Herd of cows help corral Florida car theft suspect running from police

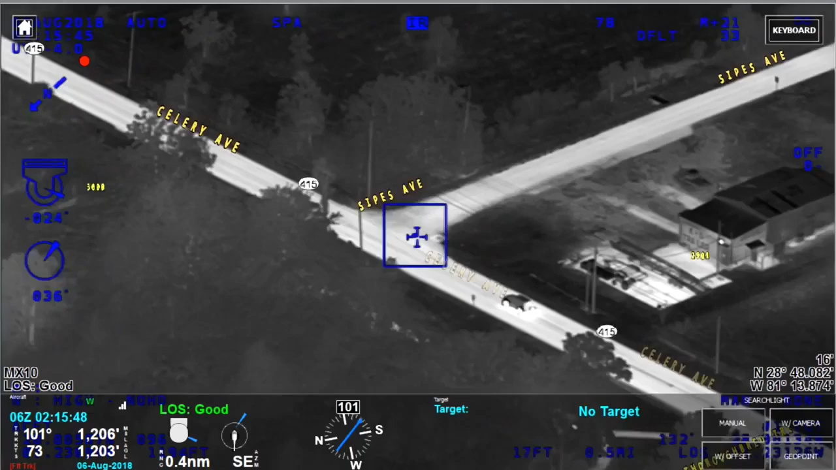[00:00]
Turning right onto Sipes, southbound Sipes Avenue.
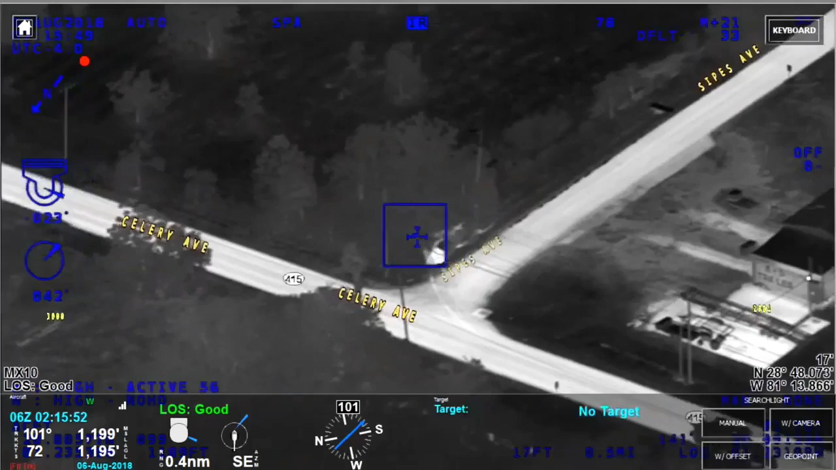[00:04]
Oh, signal four. Signal four, Sipes and Celery. Bailout.
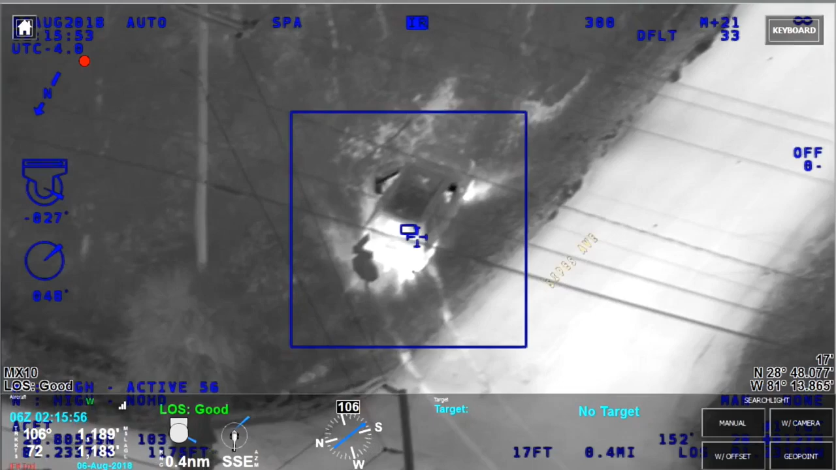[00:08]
Okay, driver's bailing, still got a passenger in the vehicle.
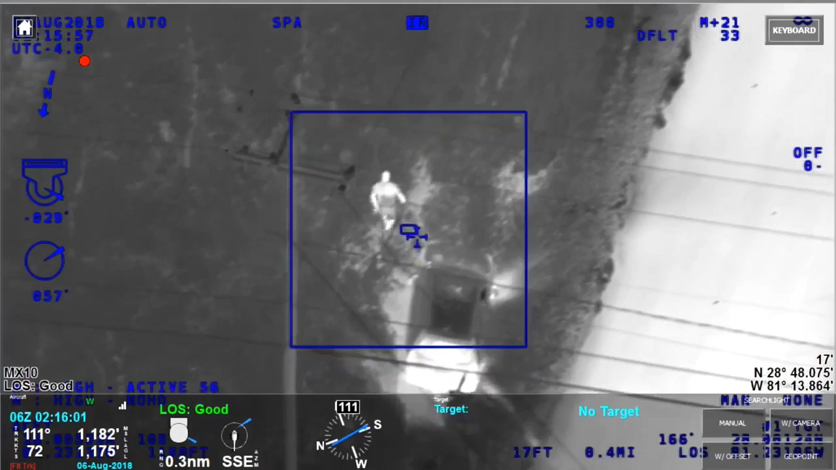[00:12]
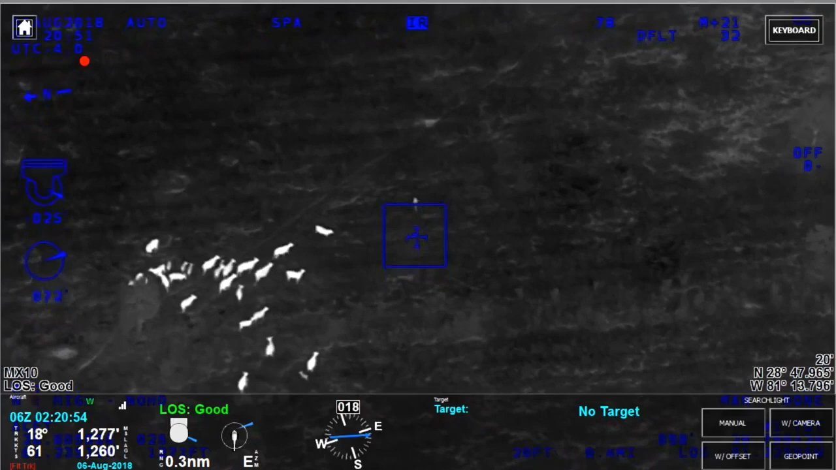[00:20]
Looks like they may attack her.
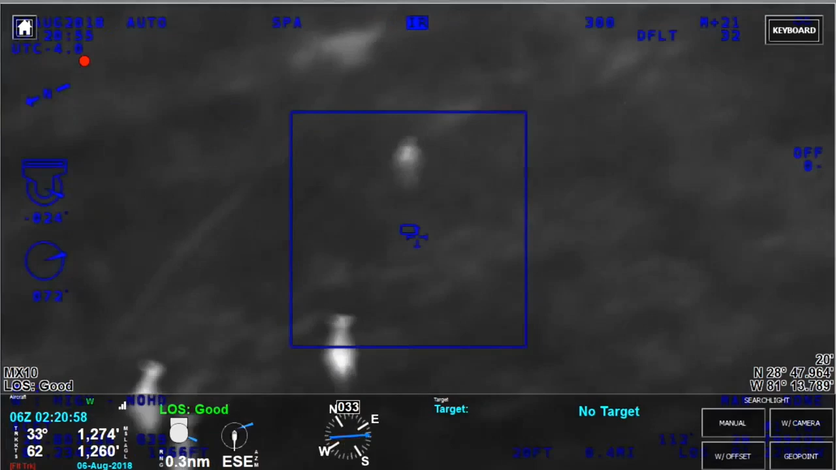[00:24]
1-2 alert, I'm going to give him a flashlight and tell me where to go from here. Keep going southeast. She's pretty far into the field now.
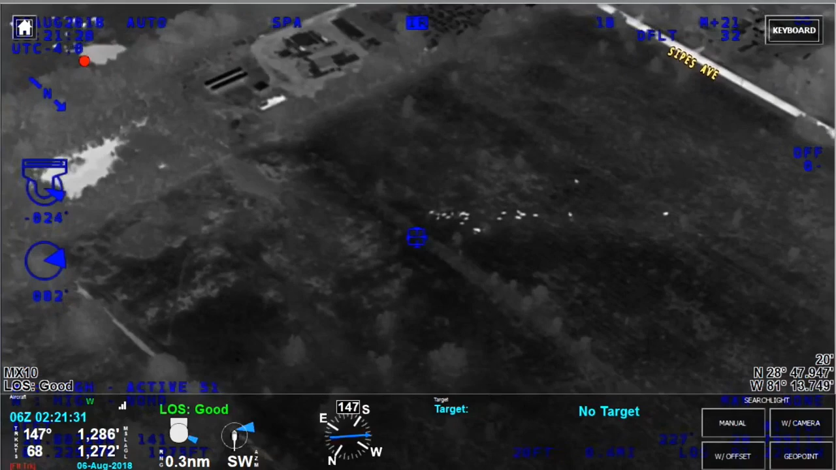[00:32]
If you see the large group of cows, they're literally following her and chasing her.
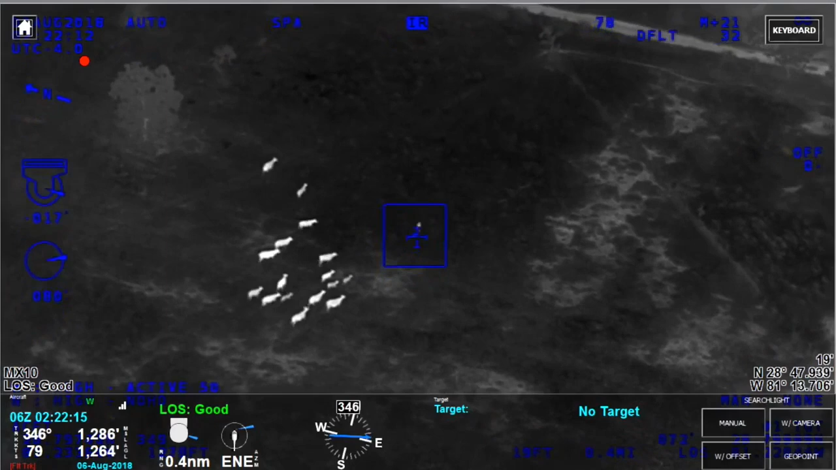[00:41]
Alright, alert, we got her lit up. Hey alert, Sanford.
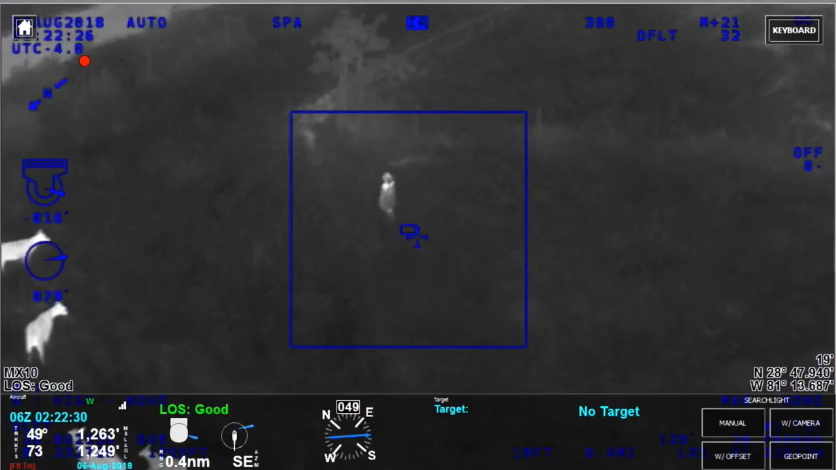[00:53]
If you want of y'all to go east on Celery, there's a driveway and it cuts to the south there, it might help. ...